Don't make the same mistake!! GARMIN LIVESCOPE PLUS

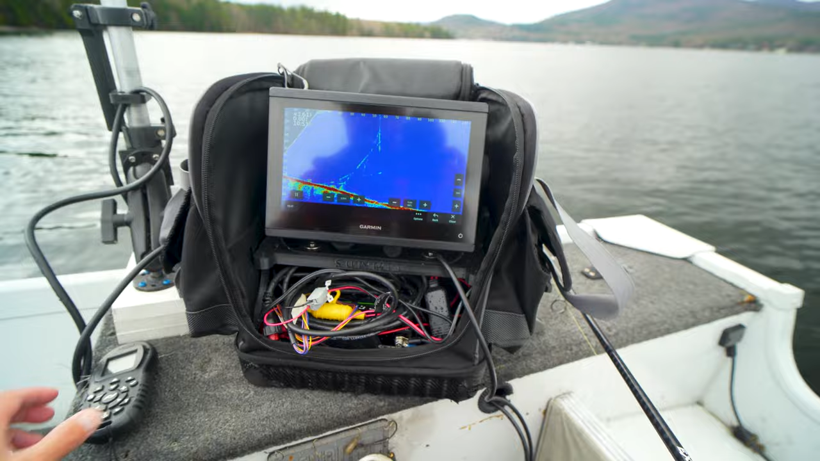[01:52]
So I'm running their shuttle. I got my battery here, my head unit here, and then my black box, which is this thing in the back. You do need a power switch because otherwise you will kill the battery and actually will never charge. So make sure you install a power switch when you do this. This bag's kind of nice. I have an extra sonar in there, ice fishing sonar, and then I have supplies and stuff on that side, like hooks and jigs and tackle. Now I'm running the Summit pole off a ram mount that I kind of made myself.
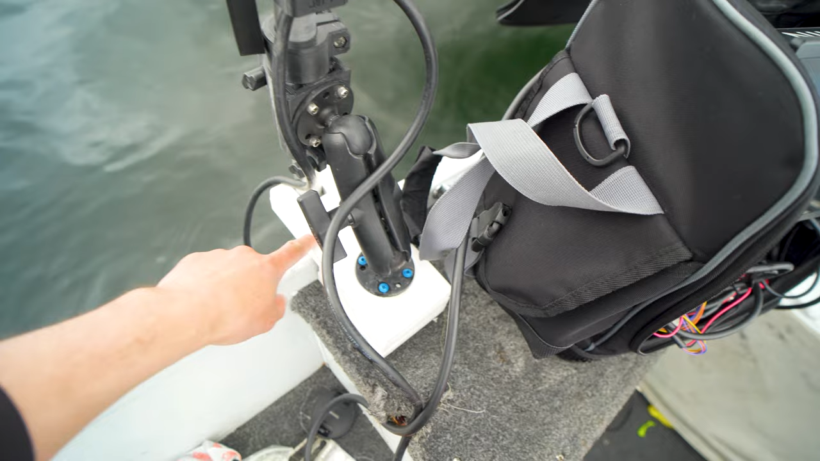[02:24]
And right now I'm going to loosen this and I'll show you that I have it in forward mode, but that extends.
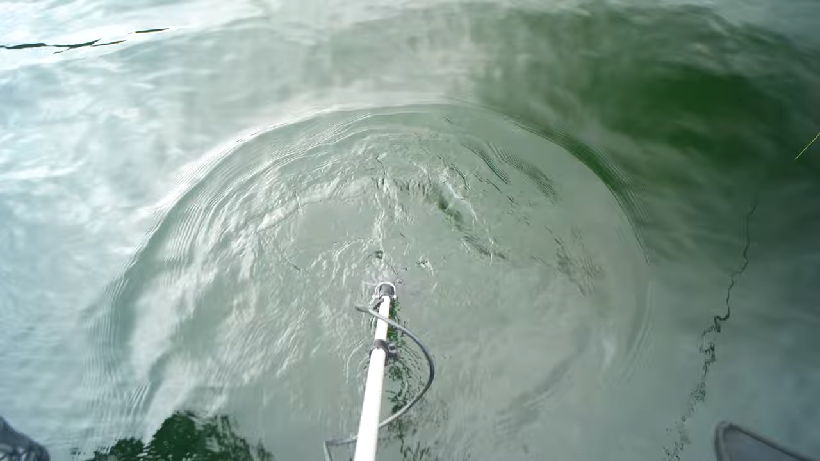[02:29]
This is the boat pole, which is a little bit longer.
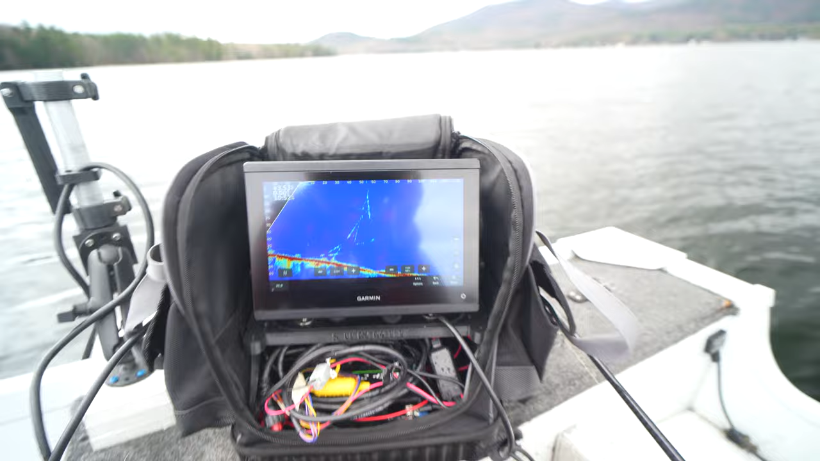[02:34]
Now the image clarity on this is absolutely fantastic. So right now we have a little bit what's called ghost tree. So these are actual returns that are coming back from the sonar and basically hitting themselves. That's the way that I understand it. I can turn some of that off by sonar setup, ghost rejection on high.
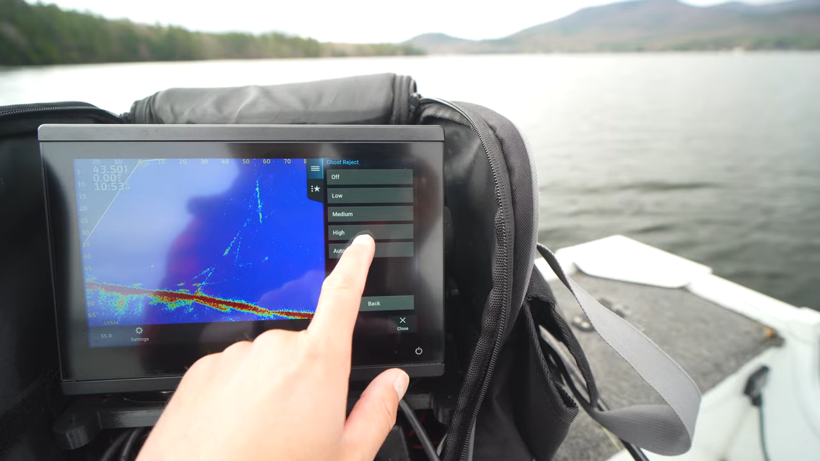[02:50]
I can turn some of that off to make it look really pretty. I'd rather have the information there. And so see how it lags still a little bit. And this is a, this is a 13, $1,400 unit. It's not very cheap or the head unit.
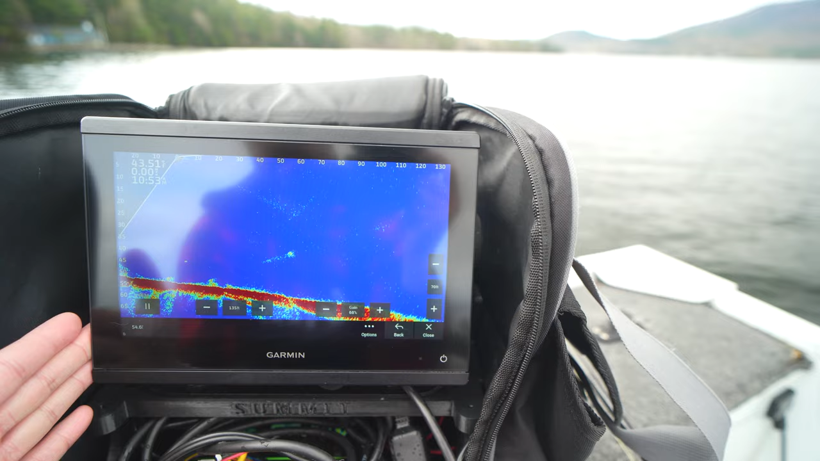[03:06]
So the head unit does a lot of work and the GLS 10, the black box in the box in the back does a lot of work.
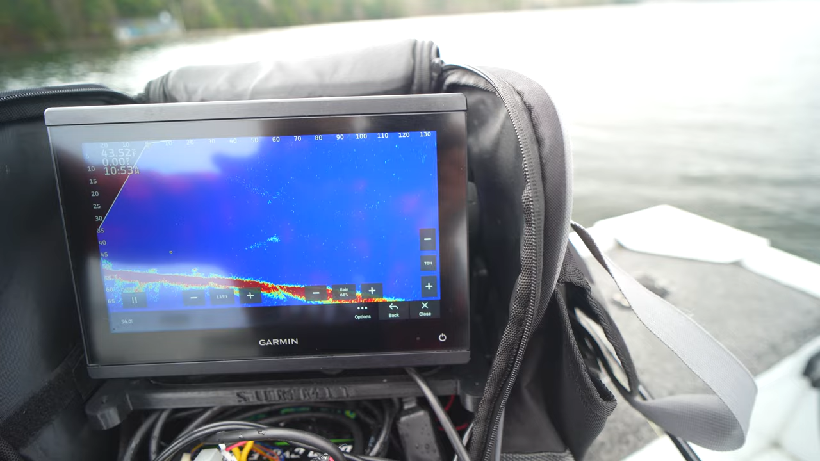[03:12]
So as you can see right there is my jig.
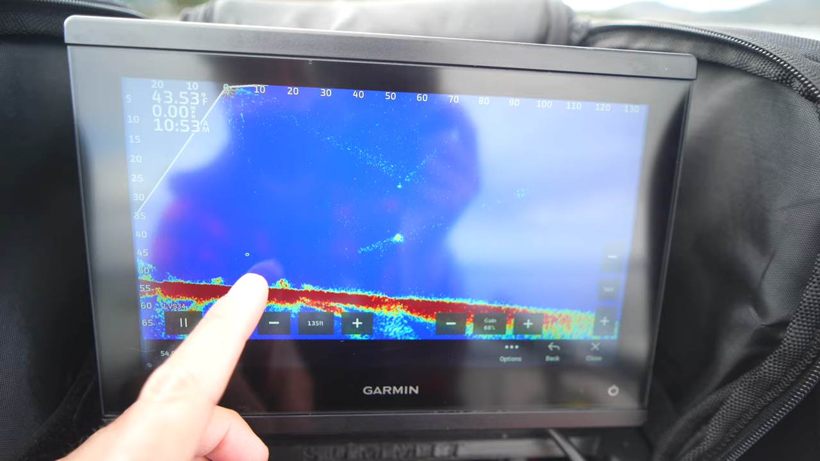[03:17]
Now live time, that's has a little bit of delay in it because they added the ghost tree in. So I'm actually going to take that back off. Sonar setup, ghost tree back off.
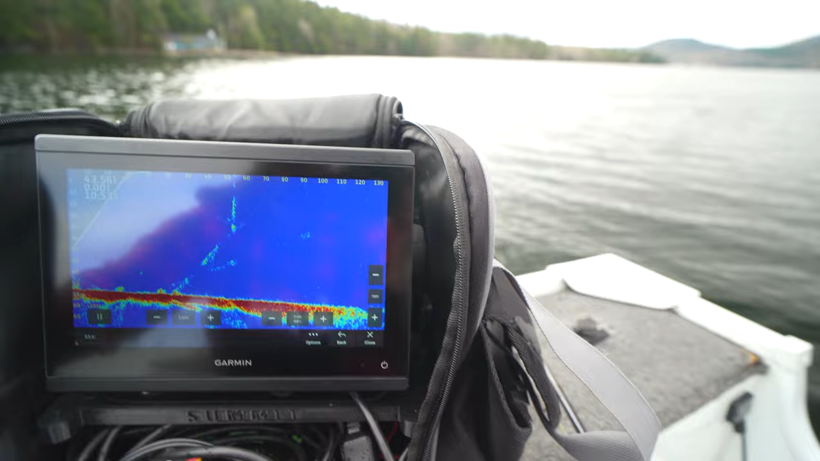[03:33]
And now we got rid of a lot of that delay, which is kind of nice.